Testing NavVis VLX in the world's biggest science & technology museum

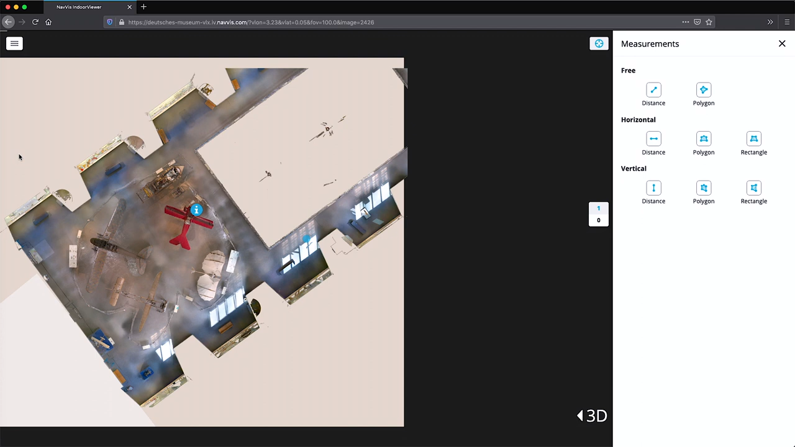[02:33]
We're going to redesign all exhibitions from the ground up.
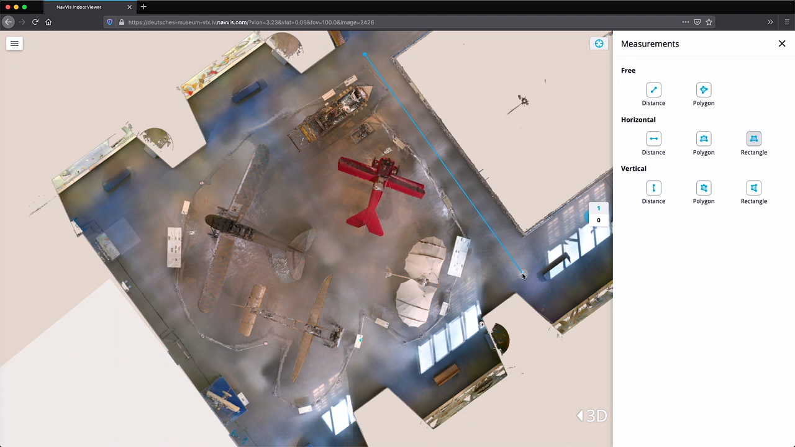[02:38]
And that's when we realized that the scanned data from Navis can be used for much more than just a virtual tour.
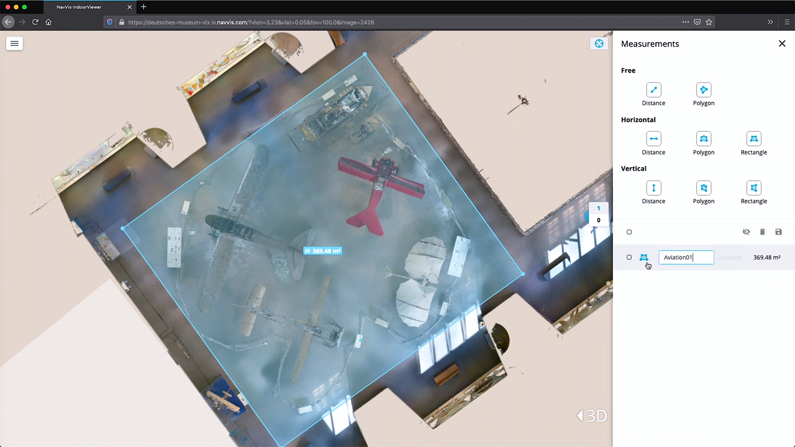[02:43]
We can use it to measure entire rooms. We have very precise data to do this because of the high-quality point cloud of all our exhibits. So, we're planning to cooperate with Navis even closer here,
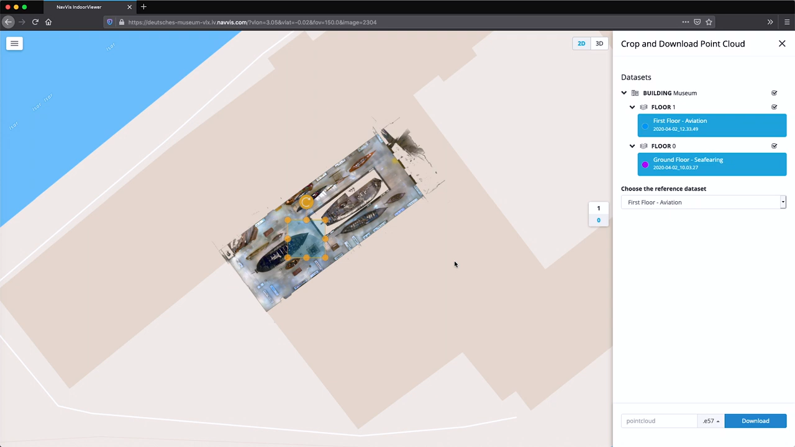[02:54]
to identify new use cases for the virtual model in relation to the construction work here in the building.
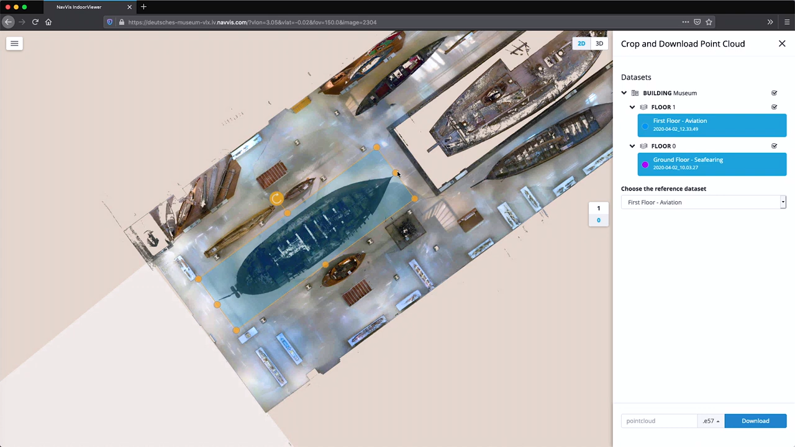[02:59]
For example, this ship here is staying, but all the aircraft will have to be taken out.
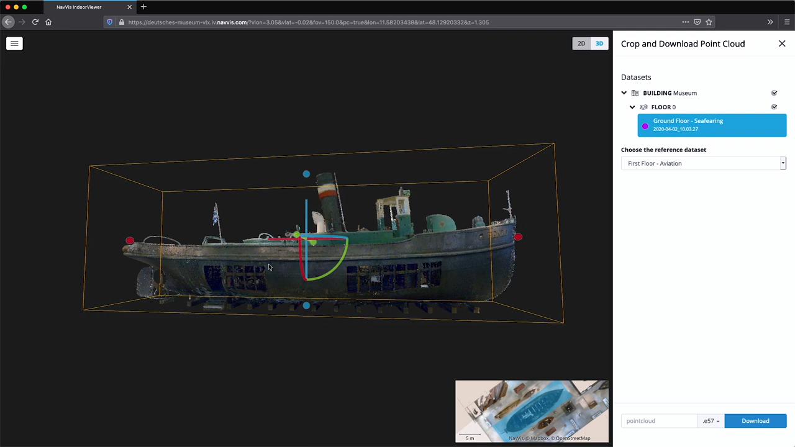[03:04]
We'll probably have to tear open the roof for that. In addition, we can also support the curators of the new exhibitions, who are beginning to think about how to bring the objects back in, and where to position them in the new space.
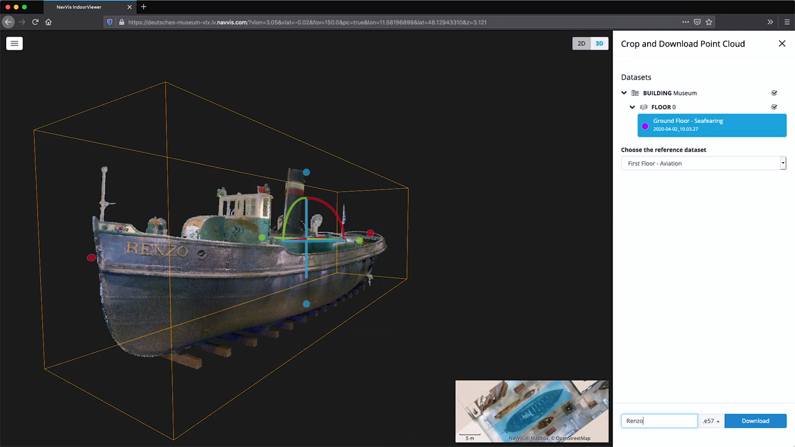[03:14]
They can compare the scanned exhibits directly against their own models to visually assess the results.